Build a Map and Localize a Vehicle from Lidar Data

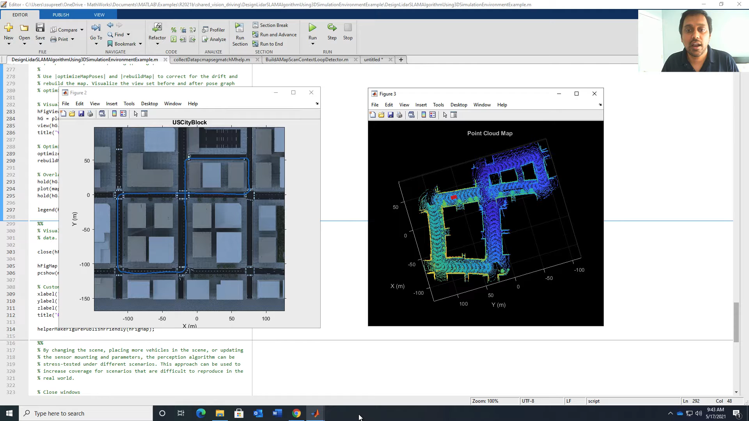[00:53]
You will also learn how you can estimate the location and orientation of a vehicle in the map you built. You will see how features in computer vision toolbox, LiDAR toolbox and automated driving toolbox can be leveraged to achieve this. So, let's dive right into it and see how you can build a map from LiDAR data.
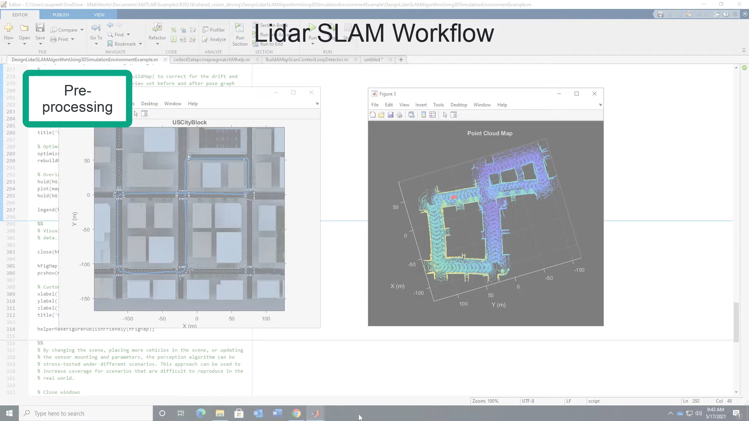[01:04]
A typical workflow for building a map from LiDAR data using SLAM starts with preparing your data.
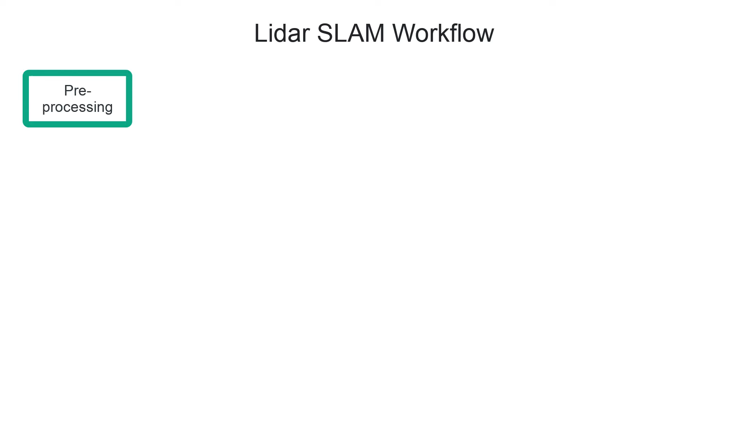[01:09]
You can use different techniques like down sampling, denoising, ground removal to process your point cloud data.
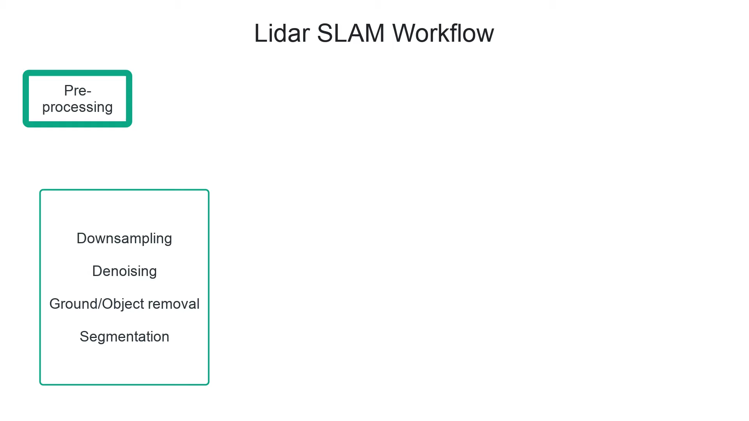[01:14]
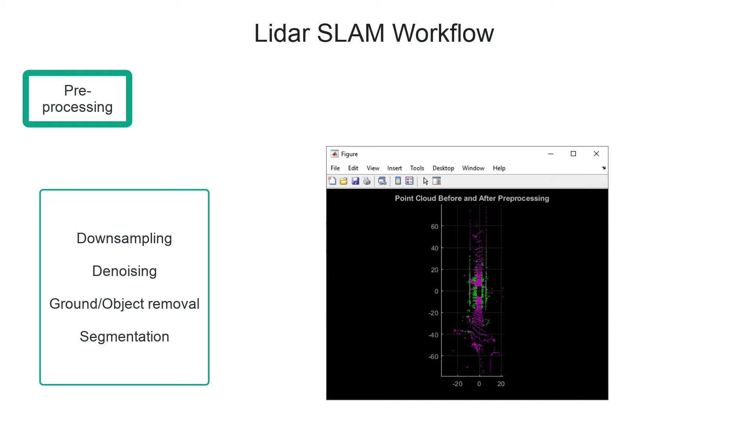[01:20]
This kind of processing is important to achieve better accuracy and performance. The next step is to register two points. The next step is to register two point clouds to estimate the relative motion between them.
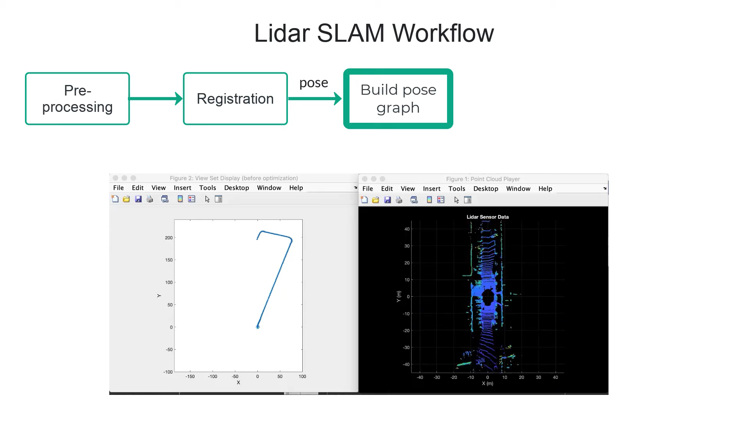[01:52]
The step of registration is done iteratively on successive point cloud frames to build this pose graph.
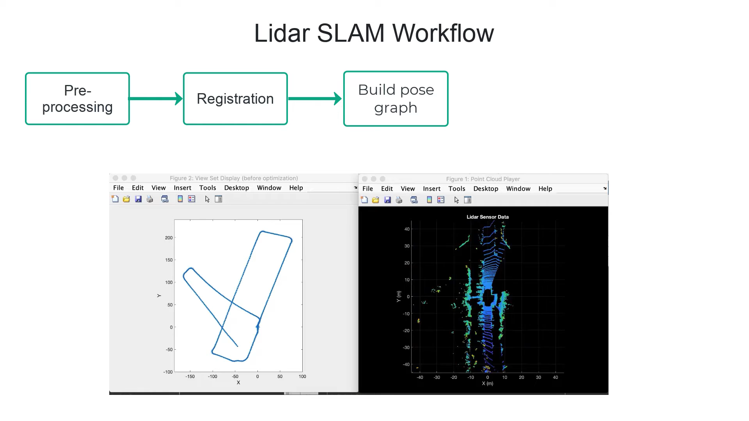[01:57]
Once you have the relative poses, you can then align the point clouds to build a point cloud map.
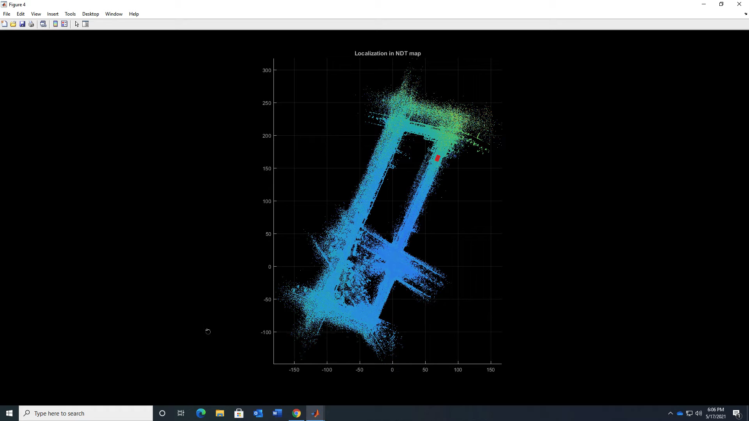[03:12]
or GPS to improve the accuracy of pose estimation. You saw how you can build a point cloud map using graph SLAM technique and localize a vehicle in this map.
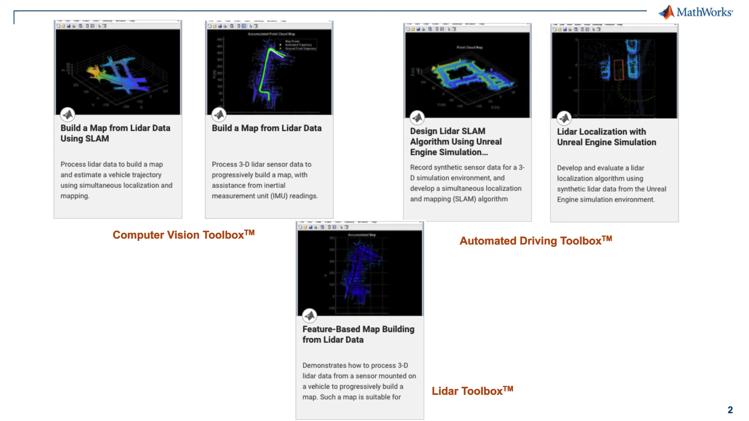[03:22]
If you want to learn more about this, please look at these examples in our documentation.
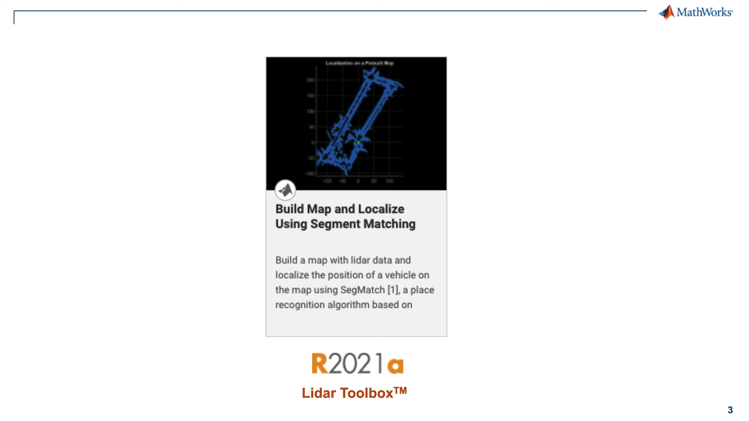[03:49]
a place recognition algorithm based on segment matching.
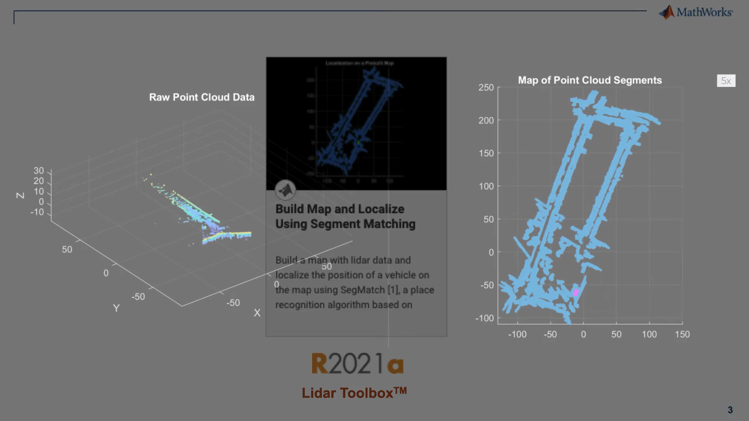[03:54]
In this technique, after the preprocessing and registration,
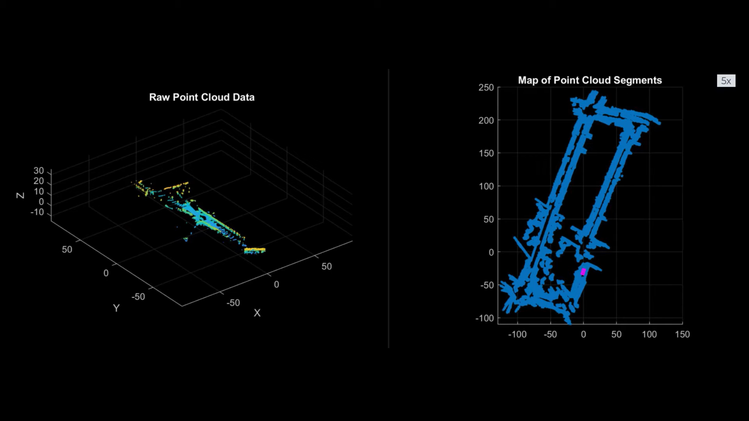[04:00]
point clouds are segmented and eigen features are extracted from these segments and added to a global map of features and segments. In order to detect any loops, features are matched and geometrically verified.
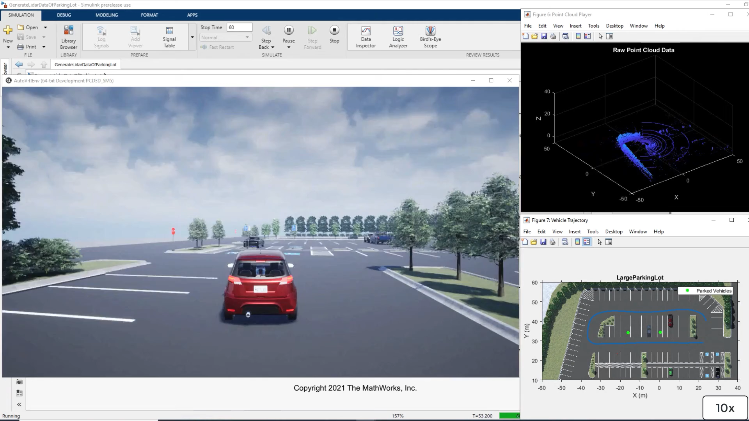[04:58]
Once you have collected the data, you can use the GraphSlam technique discussed previously to build a point cloud map.
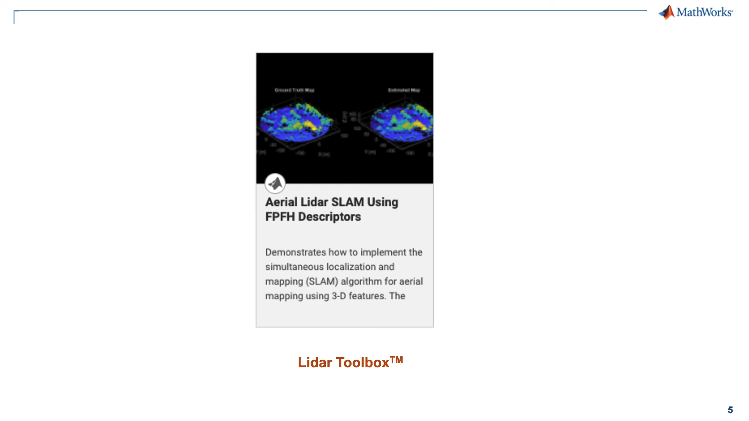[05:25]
we have an example in LiDAR Toolbox to show how you can build a map from LiDAR data from a vehicle such as an UAV.
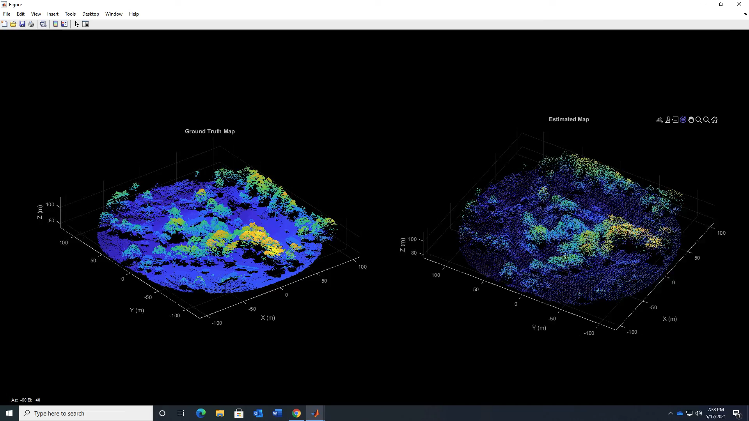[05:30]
In this video, you have seen different tools in MATLAB to build a map from LiDAR data and localize a vehicle in this build map.